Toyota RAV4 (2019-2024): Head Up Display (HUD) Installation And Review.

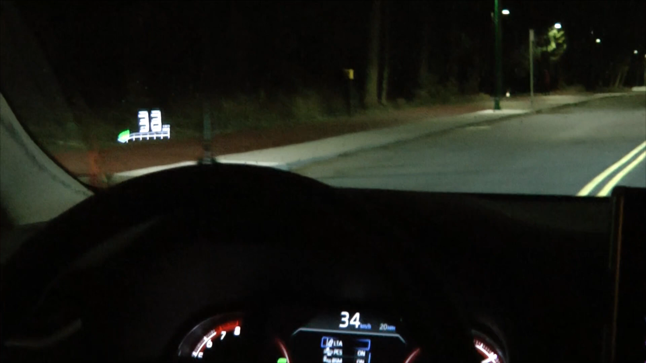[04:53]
for some reason, you can see there is a little bit of variation
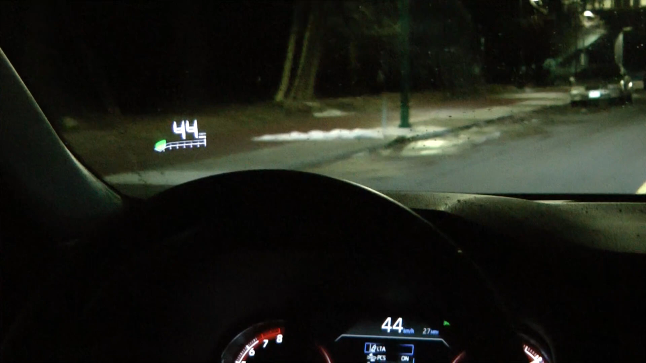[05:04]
between the HUD and the
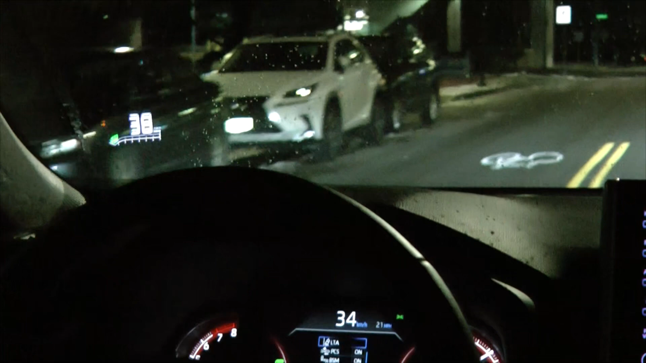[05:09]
data on the dashboard, but it's really close.